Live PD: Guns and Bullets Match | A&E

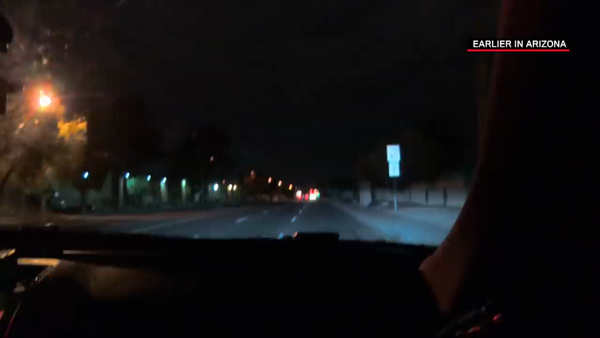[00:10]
Holy cow. That Jeep was at 67 miles per hour in a 40-mile-per-hour zone on radar. When we did a U-turn to stop him, he took off from us in the neighborhood here.